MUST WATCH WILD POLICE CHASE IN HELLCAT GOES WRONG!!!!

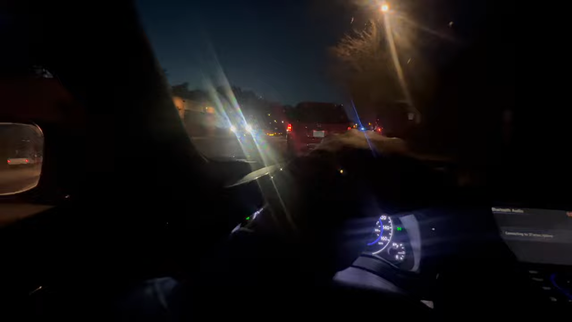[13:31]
Oh, they park right there. Caught them just in time. Turn around here, turn around. Oh, I'll park right here. Hold on, I'm gonna get back to you in a second. Boy, I've been running all night.
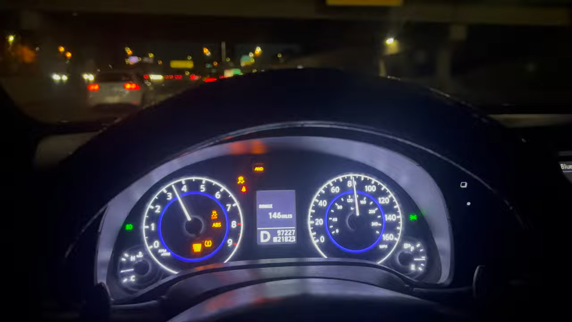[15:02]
one in this other Charger. Oh, he got sideways. Now he pushing on left. My boy Twin right here in front of me. Y'all see the city?